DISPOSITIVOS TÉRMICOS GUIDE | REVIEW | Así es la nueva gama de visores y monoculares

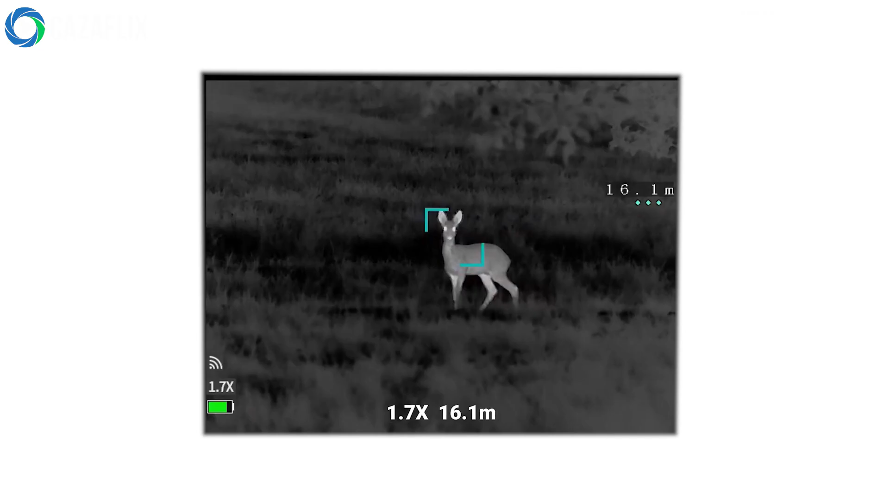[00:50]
Para hablar de sus características más destacadas, podemos nombrar la serie TD Gen2 de monoculares térmicos.
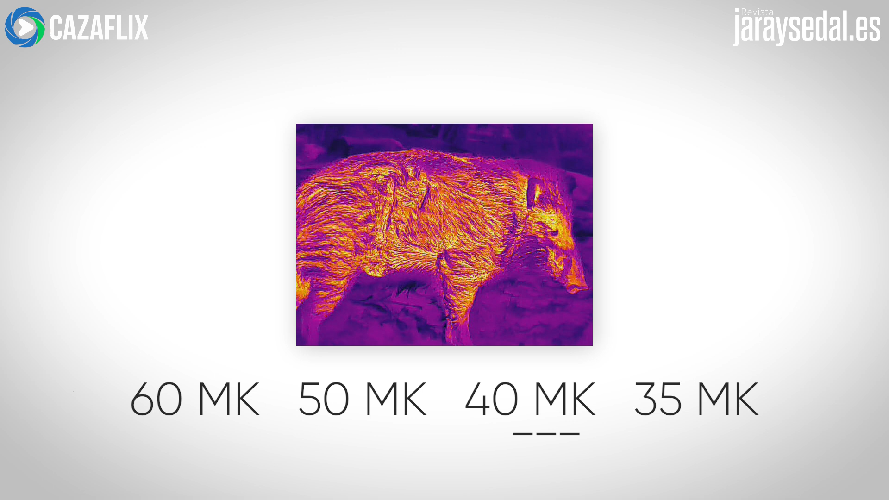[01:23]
Estos parámetros indican la sensibilidad térmica destacando que cuanto menor sea la medida NET, mayor sensibilidad tendrá el dispositivo.
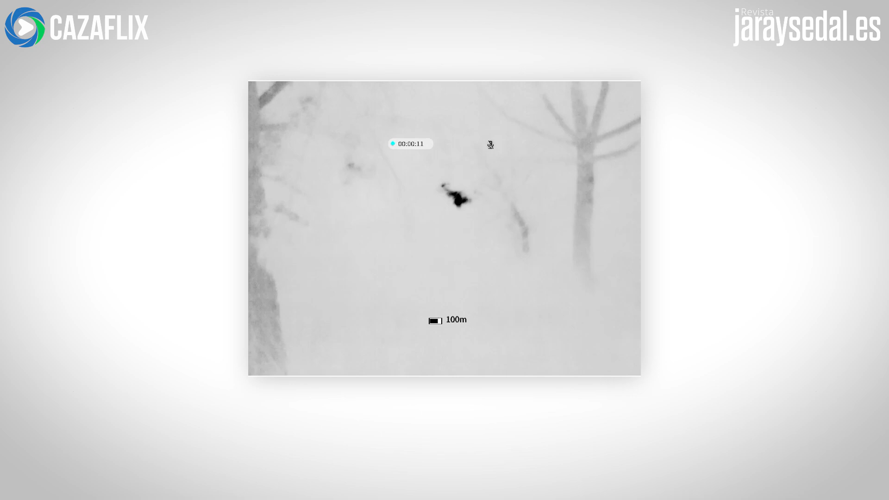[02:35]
ya que puede usarse para la observación y a la vez acoplarlo al visor para realizar disparos en plena oscuridad. La serie TB es la gama de clip-on-the-guide.